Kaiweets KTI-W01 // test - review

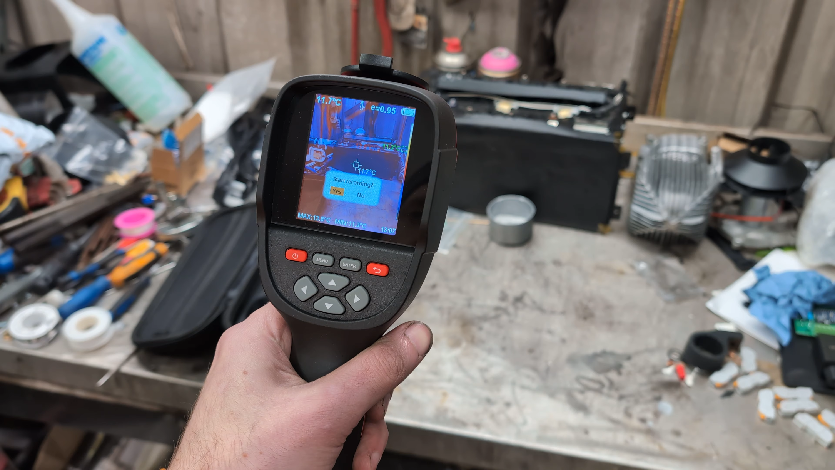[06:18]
start recording yes that's better then record a video i'm not sure what the uh frame rate of said video is but at least i can adjust all these things on the fly nice
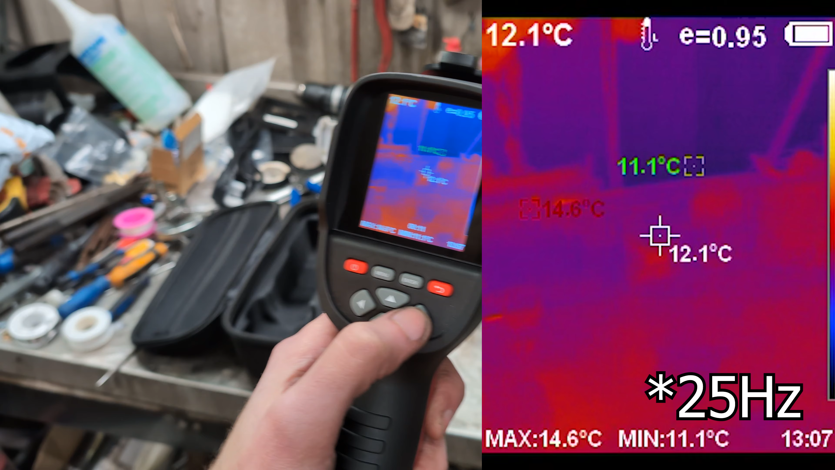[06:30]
On screen: spot 12.1°C, max 14.6°C, min 11.1°C
i like that oh i've just noticed though wait can you see on i'm gonna put it on screen and on the camera but the hot temperature
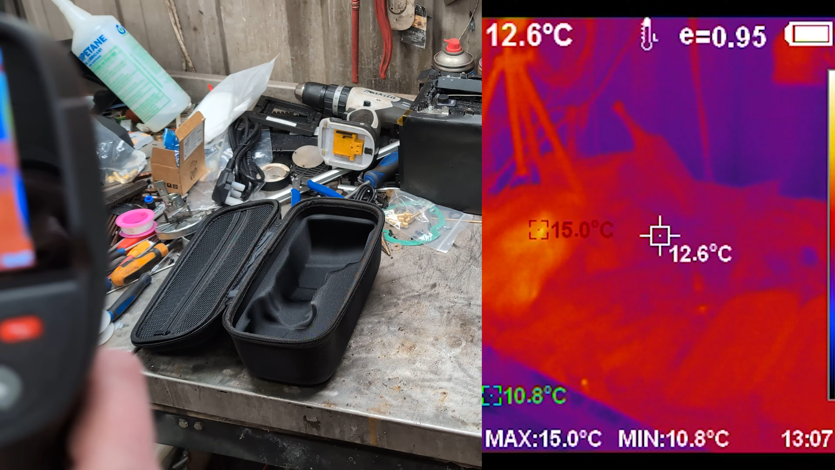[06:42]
On screen: spot 12.6°C, max 15.0°C, min 10.8°C
right oh come over here i'll put it on screen and can you see the red one that's flicking about well if you put it on something red you can't read it that needs a black outline or something or a shadow or look you can't even see that you have to go through the
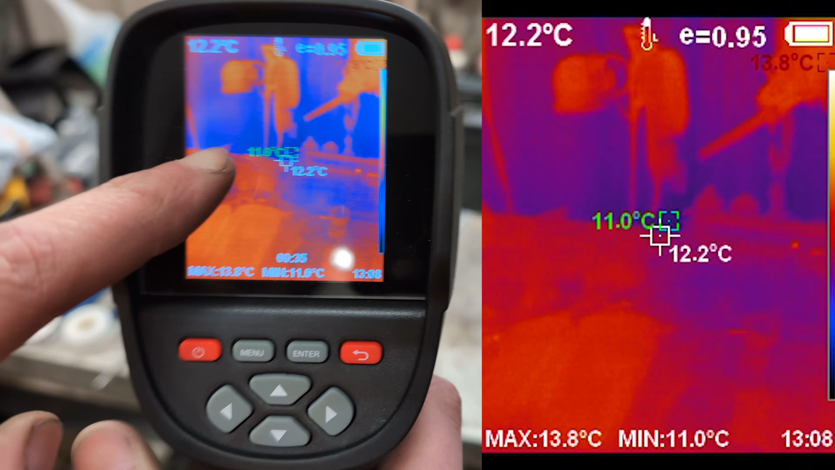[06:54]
On screen: spot 12.2°C, max 13.8°C, min 11.0°C
and take it right down before you can see the that's annoying especially
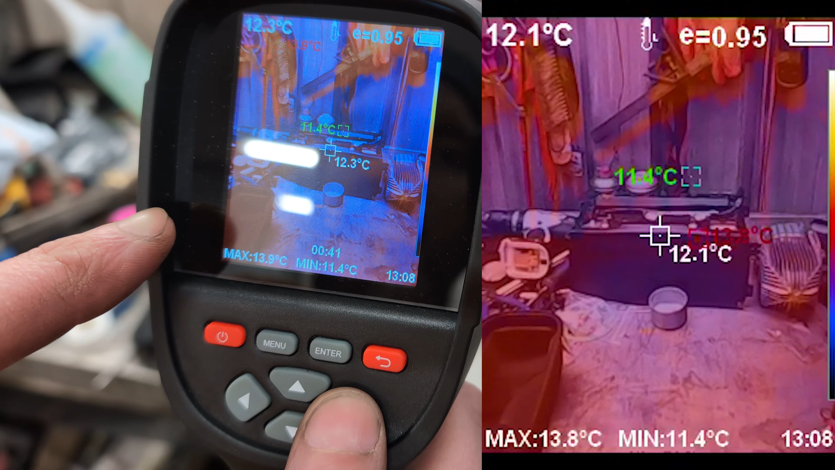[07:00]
On screen: min 11.4°C
when it's the hot but they want to see not the cool but yeah okay right and then i should be able just to click the button to stop the video no
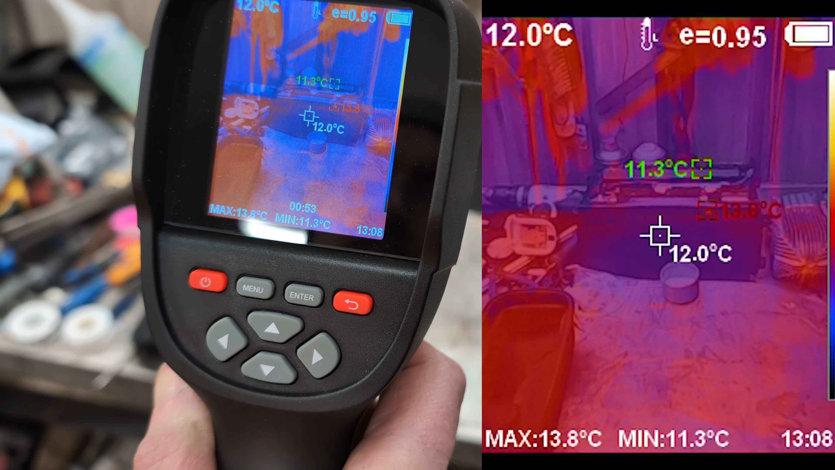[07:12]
On screen: spot 12.0°C, max 13.8°C, min 11.3°C
long press to stop long press to stop okay so that stops the video
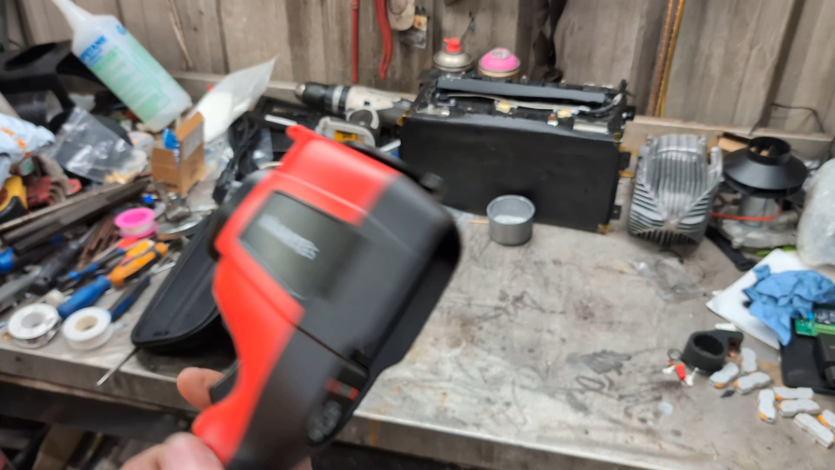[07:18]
but yeah um
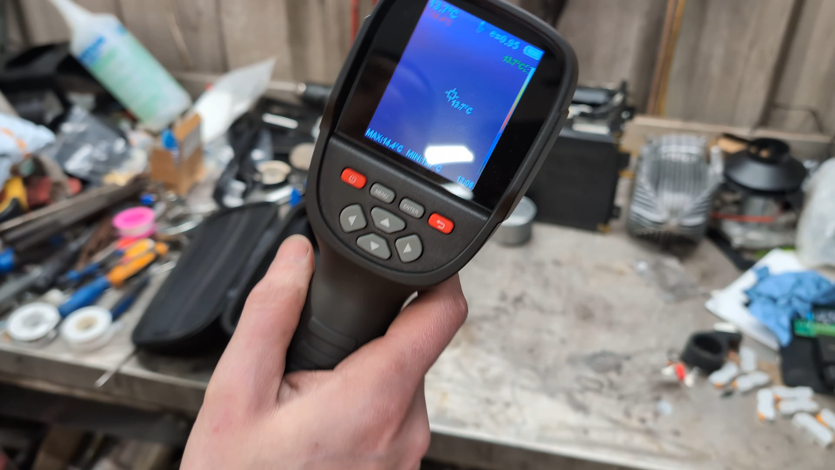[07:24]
i can hear a bee oh i saw my first bumblebee the other day that means it must be the nice weather time
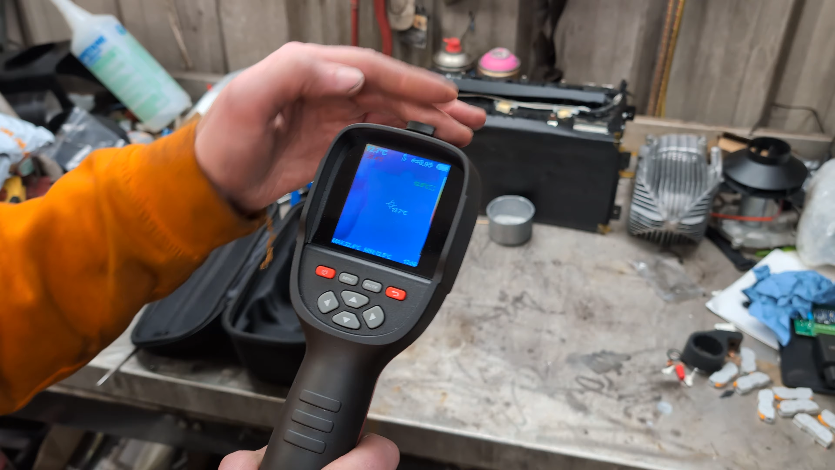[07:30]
hey what did the spec i haven't got the spec things with me but i'm sure it's got a 32 gigabyte memory inside
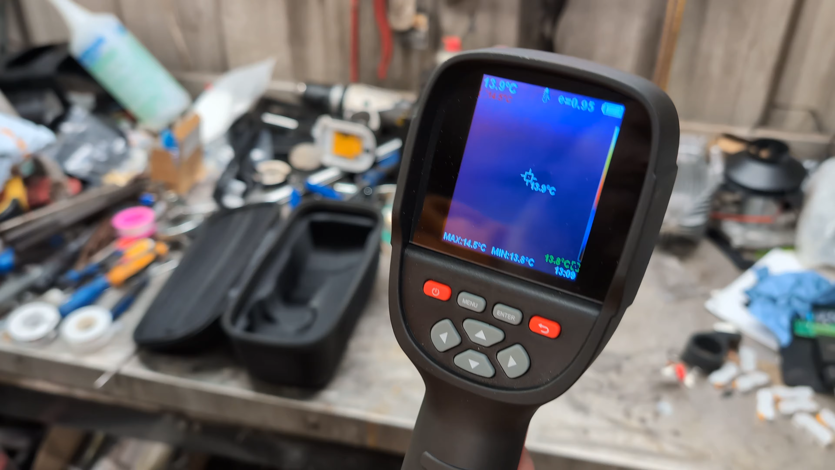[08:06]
now for me one of the problems that this has it is has or rather its lack of is any sort of tripod mount there is no
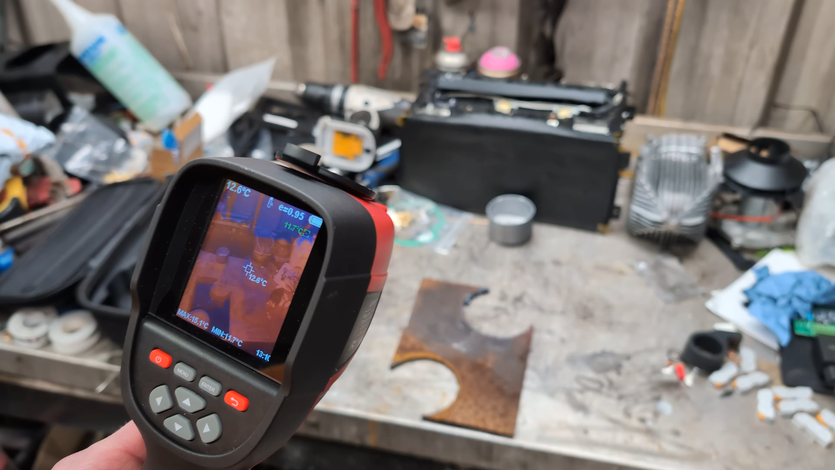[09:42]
a bit of steel how about that see well this is going to be a problem i would like to heat that steel up and film at the same time um should also probably adjust the image position menu image correction and then we'll just which way we're going the other way that way a little bit no that's made it a lot worse something like that that's about the distance that we want right if i got a blow torch in here let's just use a little a little blow torch
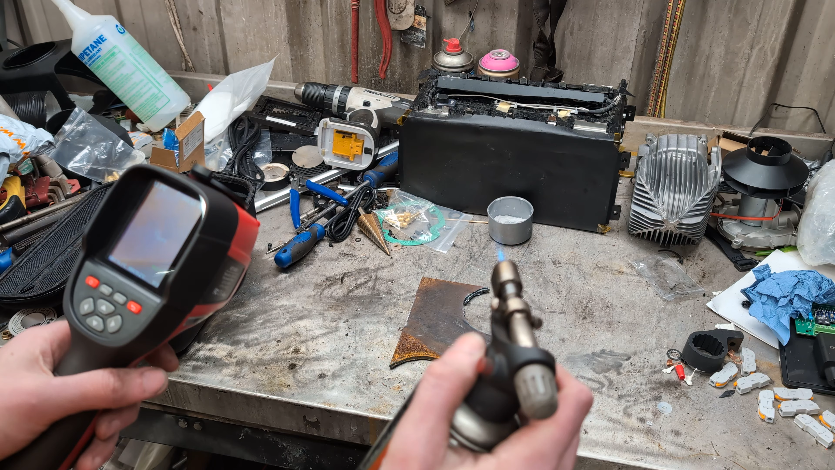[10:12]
right i'll blow torch and then we'll start a video start recording still recording
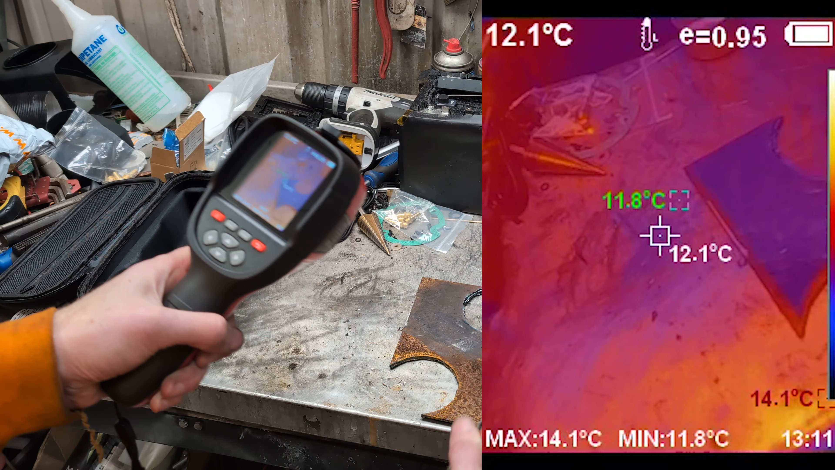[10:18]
On screen: spot 12.1°C, max 14.1°C, min 11.8°C
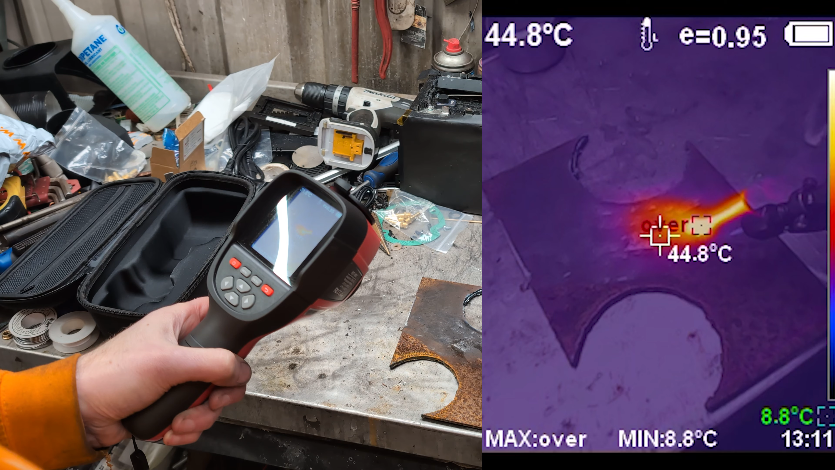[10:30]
On screen: spot 44.8°C, min 8.8°C
what do you that right so hope that's what i was hoping to see see where it says they're over that
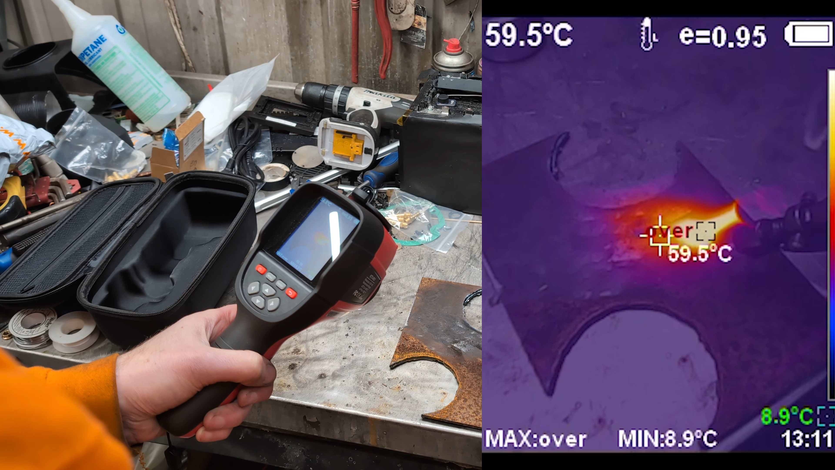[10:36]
On screen: spot 59.5°C, min 8.9°C
means that flame and the hotbit is now above the range that we can set so we can see in this setting
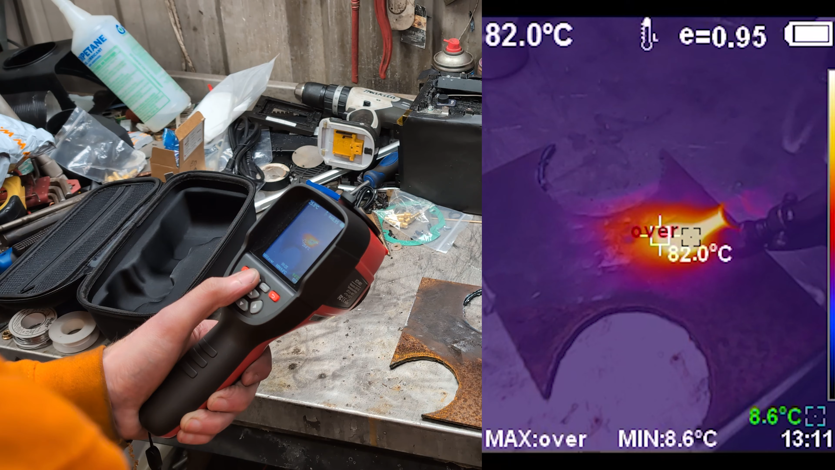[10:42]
On screen: spot 82.0°C, min 8.6°C
so if i go into menu oh you can't change while you're recording a video ah that's good that's disappointing so i now have to stop this video end recording oh no say no to that one no to a photo and then go into menu and go to settings press enter temperature range temperature range enter change it to high enter go back